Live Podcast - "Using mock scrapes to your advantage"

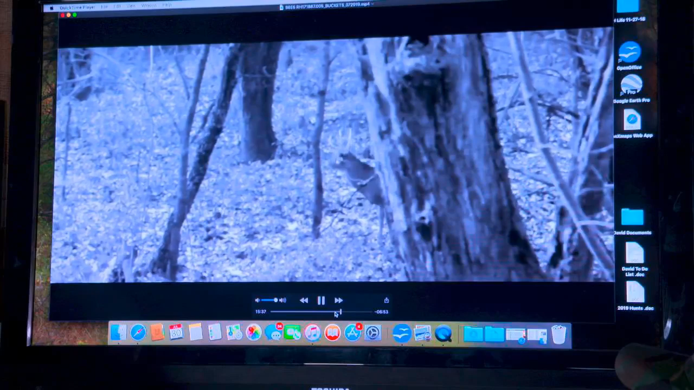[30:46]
Easton's biggest whitetail buck. Holy moly.
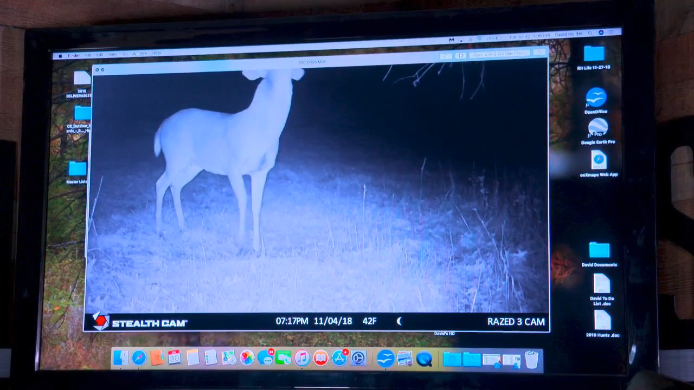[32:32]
This one's too close. And that's because it was a fallen tree and it was the only place that I could put it. And they had already made this scrape. And I went in and broke it open, though, and made it more. And they were crushing this scrape. How many bucks do you think we had on that scrape? Oh, if had I had been 15. At least 10 or 15 different bucks hitting this scrape. But I actually have, I think, on the 20th, yeah, let's see, that's picture, so I think it's right.
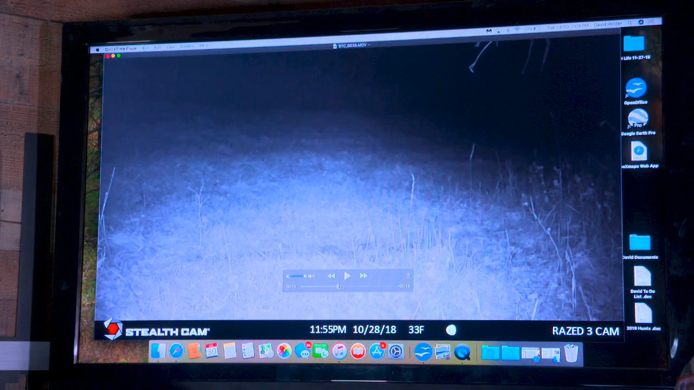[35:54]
This is one of our dominant bucks. He's not necessarily a big antler, big rack buck, but he's definitely one of our dominant bucks, and he comes in here. This is the kind of deer that we want to get rid of, some of them, because they come in and take over.